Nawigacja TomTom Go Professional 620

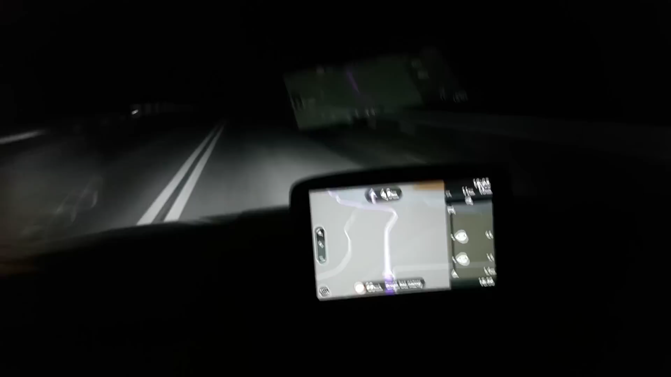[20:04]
O plusach dodatnich już mówiłem. Czas na plusy ujemne. O co mi chodzi? Proszę bardzo. Teren zabudowany, znak widzimy. Na nawigacji nadal jest 90. Na
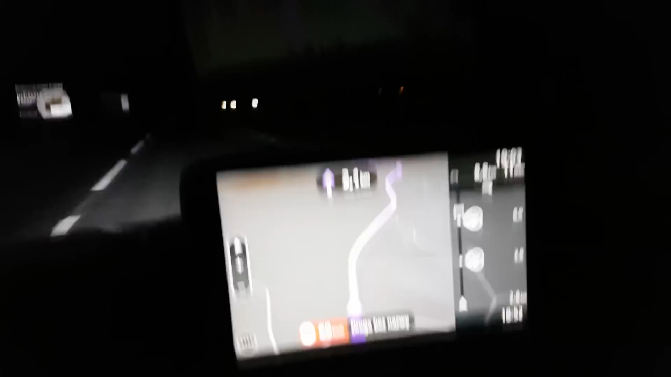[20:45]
Nawigacja cały czas nam pokazuje 50.
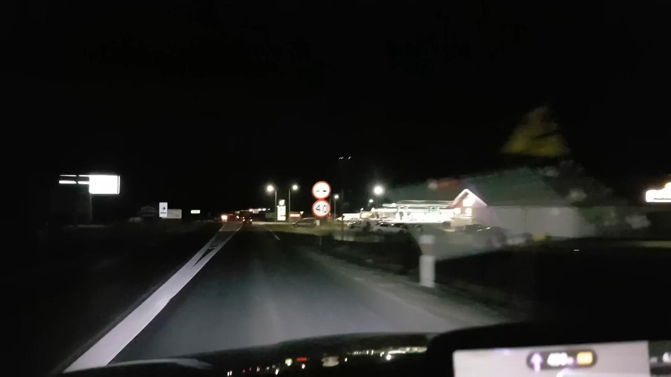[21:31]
Po 400 metrach jedź do przodu. Ograniczenie mamy do 40 w tym miejscu, natomiast nawigacja cały czas w tej chwili pokazuje nam 90.